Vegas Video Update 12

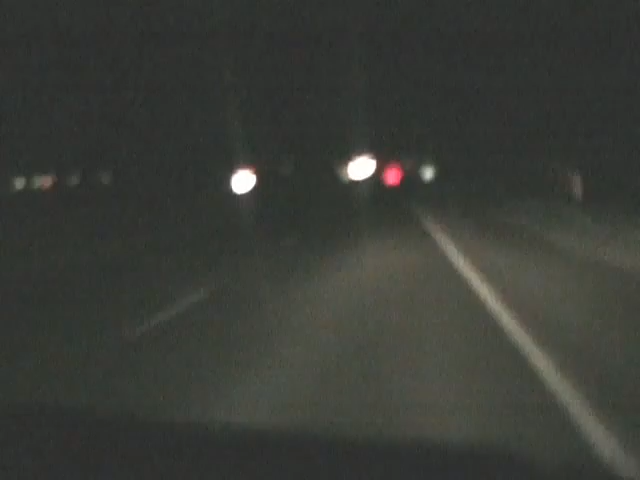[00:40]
There's a view out the front window. I could just leave it sit here and you could be fascinated by the dark scenery, but I'm not going to do that for you this time. Just kind of wanted to check in, give you the video update, let you know what's going down. You know, because it's like it's my video chronicle. It's the first time I've chronicled anything video-wise in a long time. Anyway, this is what I'm looking at right now and I'm sure I'll hit you up again before the night's over for the hotel deal or something.